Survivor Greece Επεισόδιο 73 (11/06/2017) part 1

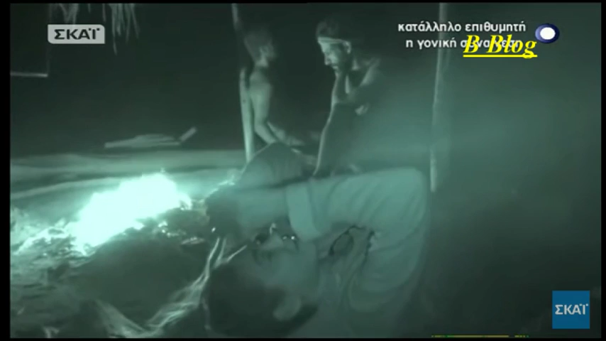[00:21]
Μαμή, εσύ θα να κλειθείς έξω, ε. Έχω μείνει μόνο δύο άτομα μέσα στην καλύβα.
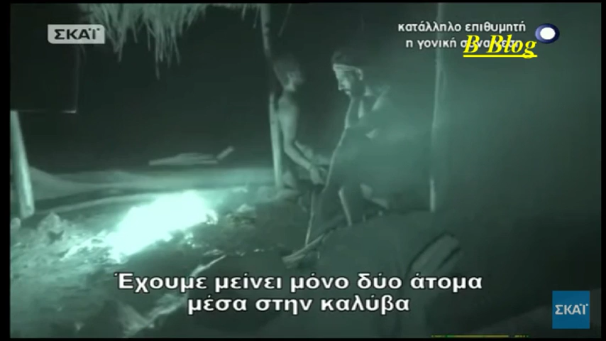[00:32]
Πόπο, Παναγία μου. Κοιμόμασταν 12. Είμαστε δύο άτομα.
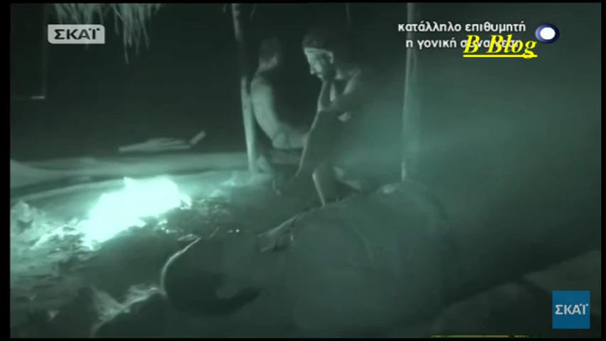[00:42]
Τρομερό. Ήμασταν ωραία οι τέσσερις. Και δεν το χάρηκαν.